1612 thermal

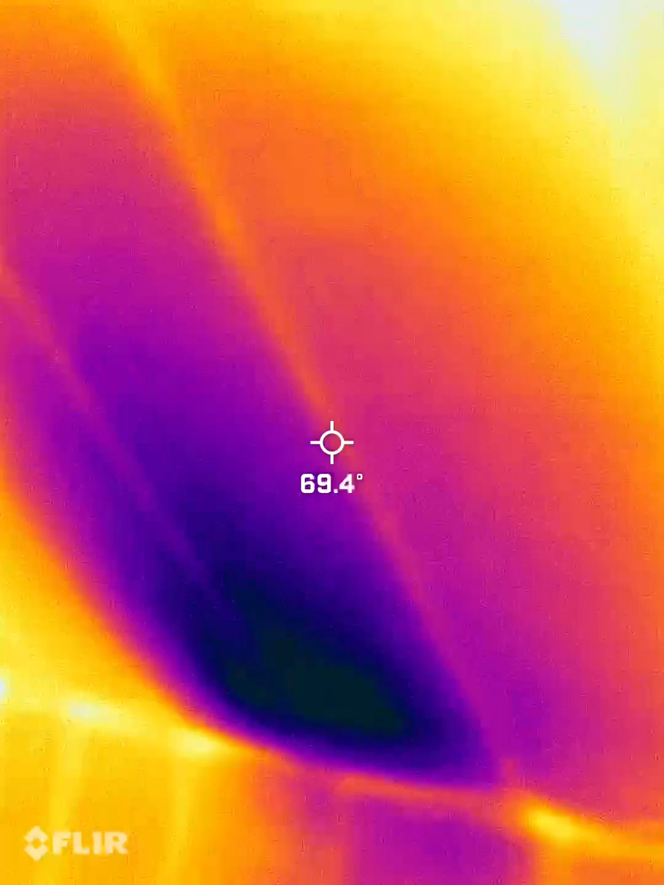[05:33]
This cold spot is from the heat pump.
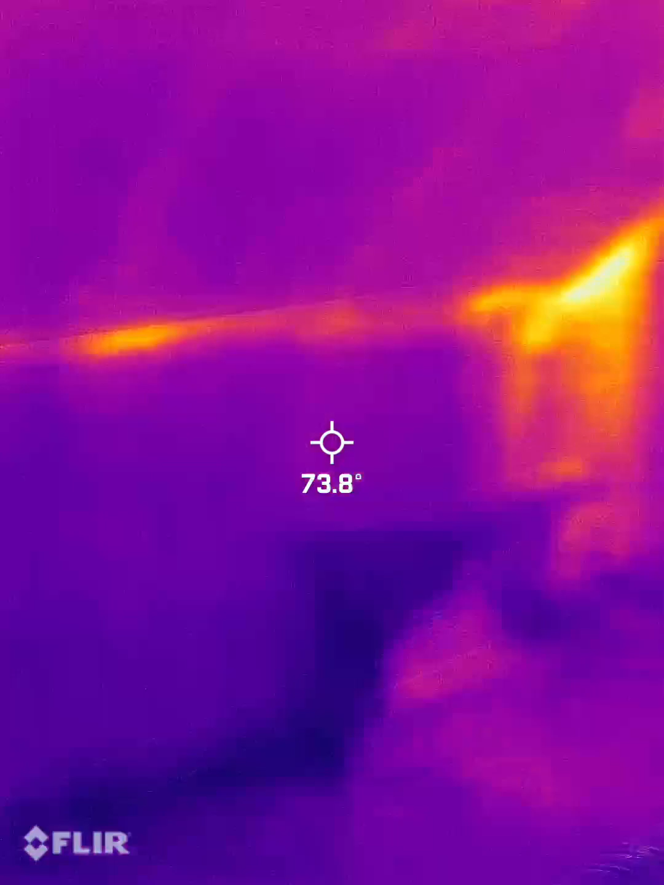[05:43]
And the heat pump is working for the upstairs, this bedroom.
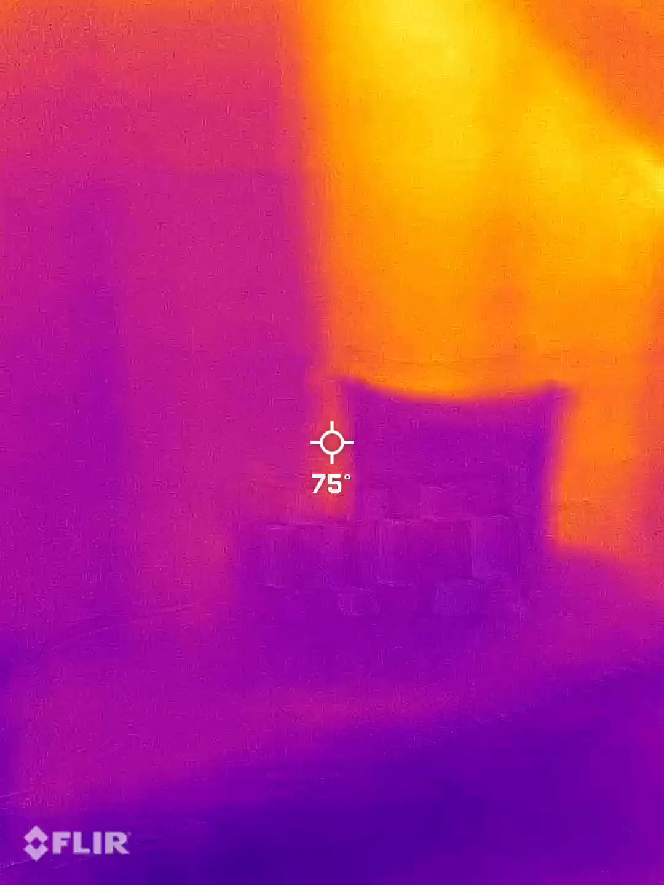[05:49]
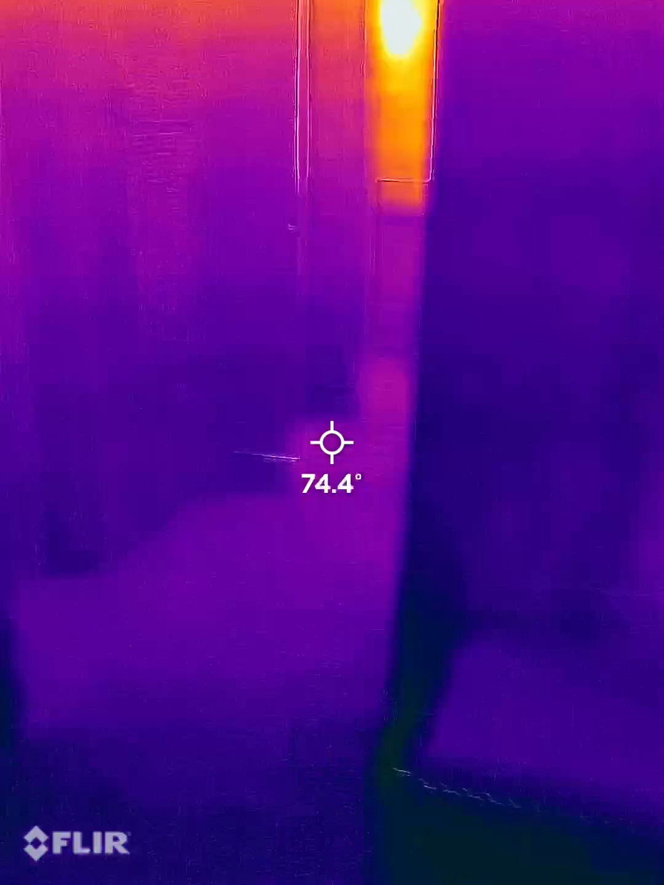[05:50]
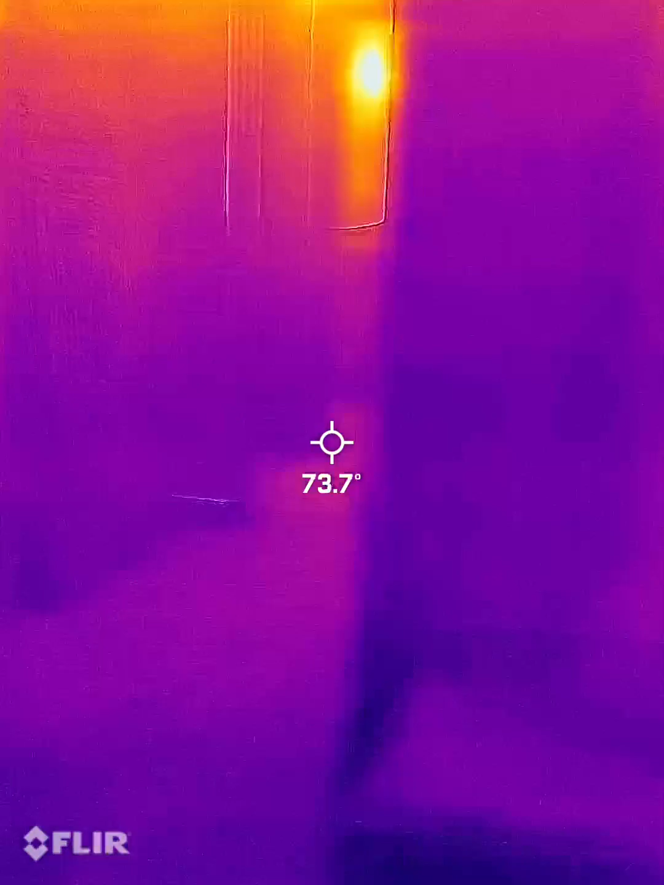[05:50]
And that is right where the shower is.
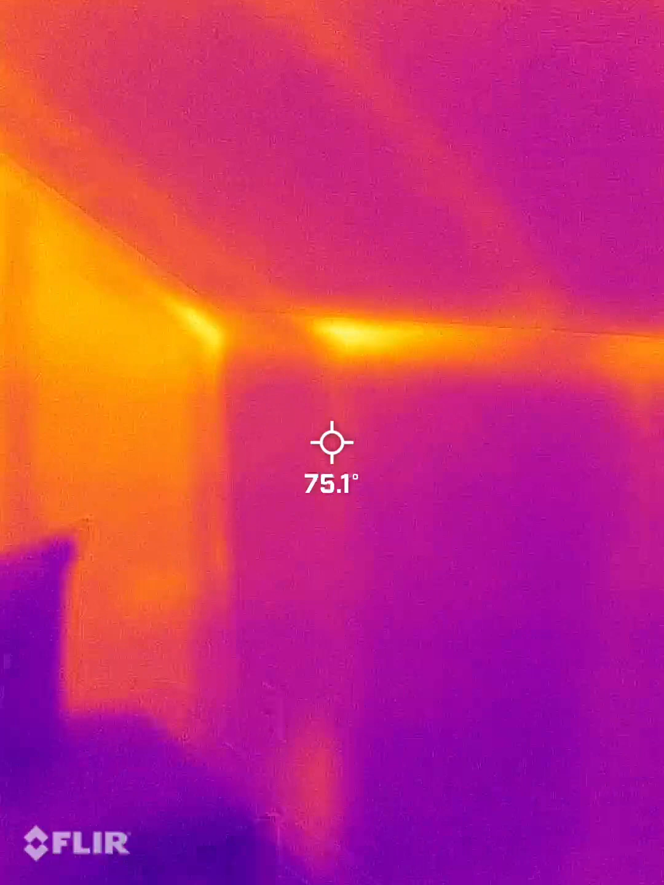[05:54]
And it looks warm because there's likely no insulation right there. I'm in the upstairs.
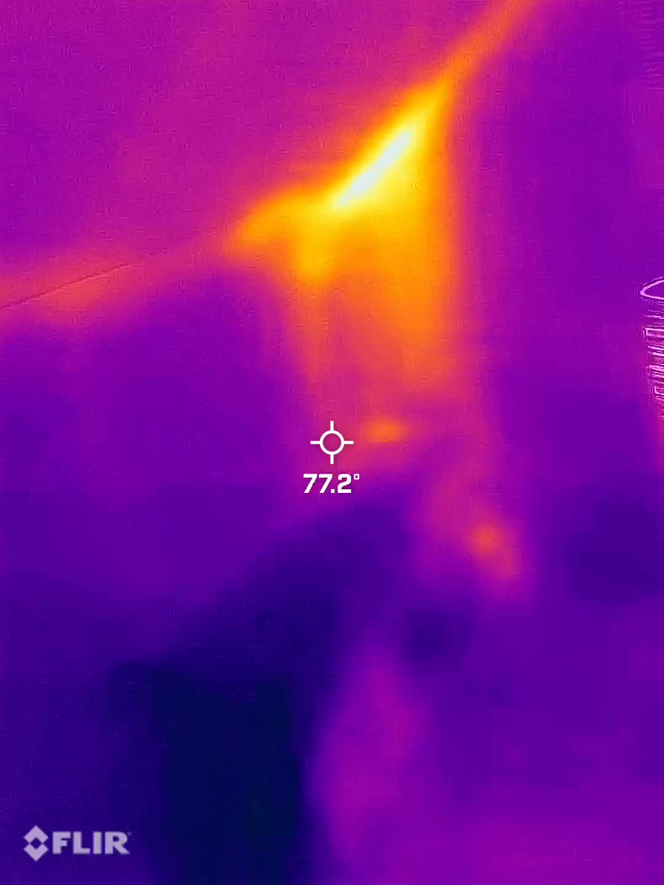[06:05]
And you can see some gaps of insulation here.